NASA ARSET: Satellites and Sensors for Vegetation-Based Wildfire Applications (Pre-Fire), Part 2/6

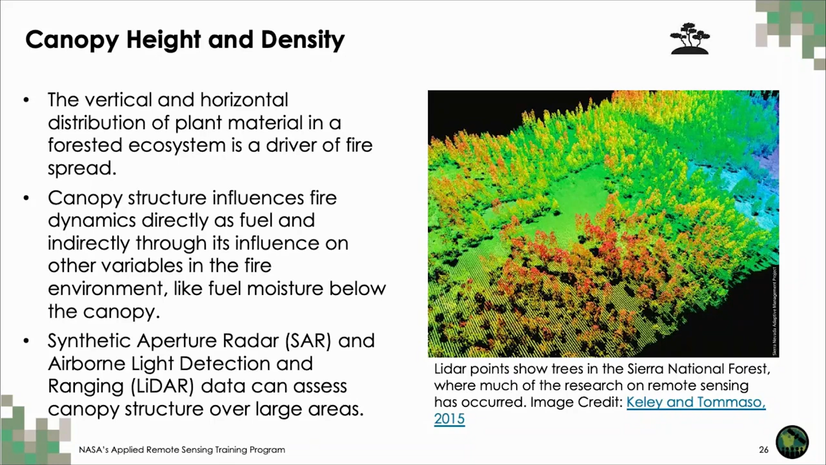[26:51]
And also use of synthetic aperture radar or SAR, um, and LIDAR means to assess these factors over really large areas and landscapes, um, which once again is something super helpful from a management perspective.